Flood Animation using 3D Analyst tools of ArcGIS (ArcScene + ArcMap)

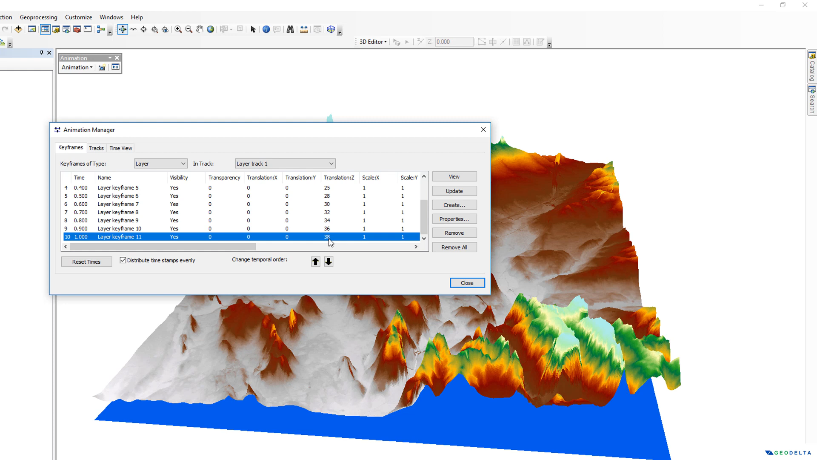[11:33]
36 let's say I would stop at around maybe 38 okay so this 38 actually refers to to the highest level that your water level would actually rise up so I'm just going to close this over here and then you can go to open animation controls and go to options and by duration maybe you can set this to be about 20 seconds or 15 seconds and the play mode I'm going to select loop forward
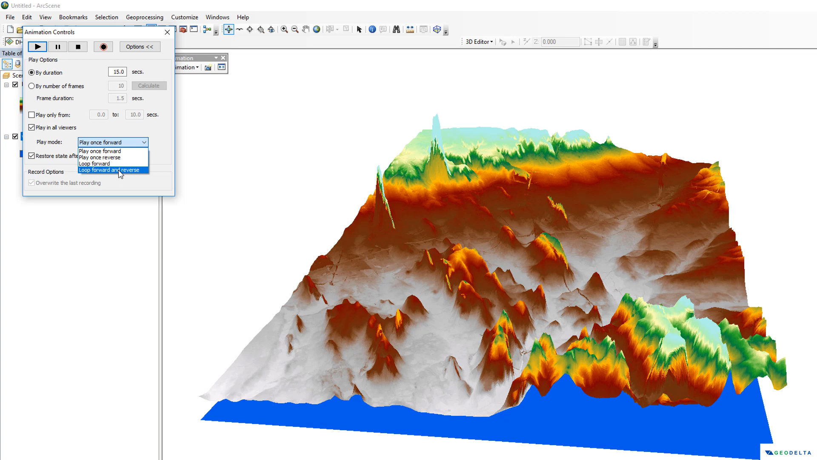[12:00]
and reverse that means it's going to actually rise up and also come back down again alright now you can close it I'm going to zoom this a little bit to be something like this so that once the water level rises up you can actually see that clearly yeah I